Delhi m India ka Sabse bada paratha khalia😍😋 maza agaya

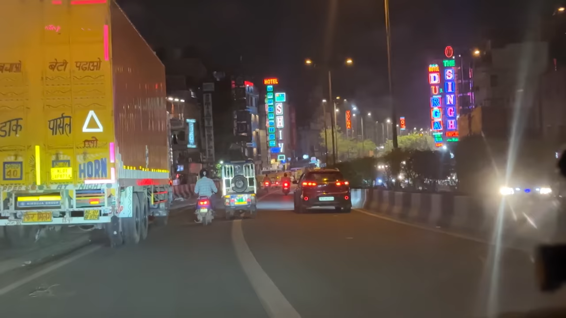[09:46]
एंड गाइस दिल्ली में घुस चुके हैं हम, क्या बात है जी।
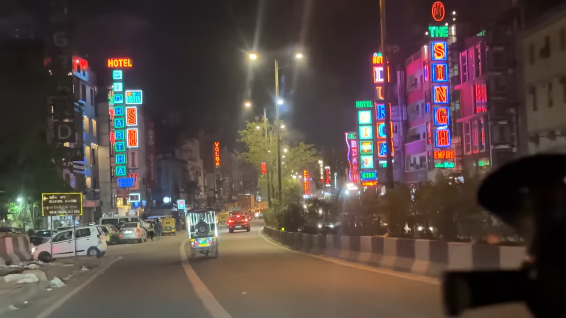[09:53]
ये रही जी दिल्ली की सड़कें और दिल्ली की बिल्डिंगें, क्या बात है जी। उतरो जी, उतरो जी। दानिश भाई